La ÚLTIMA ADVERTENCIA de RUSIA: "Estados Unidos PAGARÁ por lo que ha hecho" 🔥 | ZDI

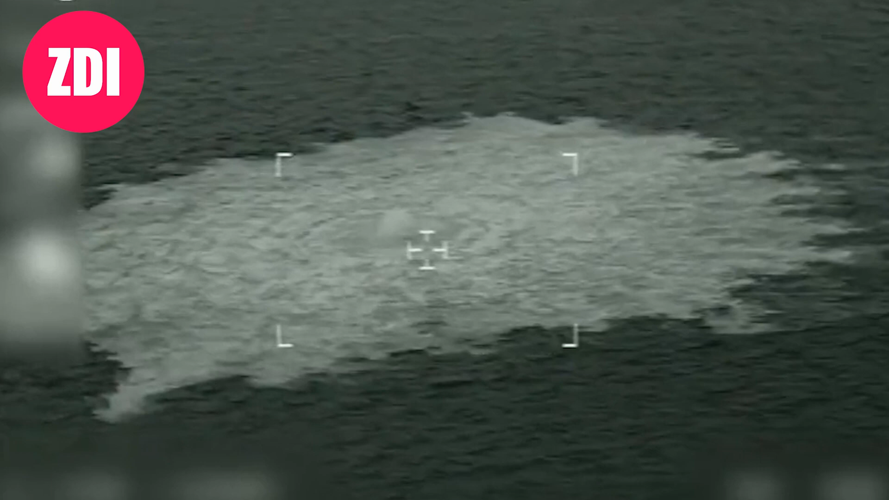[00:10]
En la madrugada del 27 de septiembre de 2022, las autoridades danesas detectaron varias explosiones en el mar Báltico, más concretamente en la zona comercial de Dinamarca y Suecia.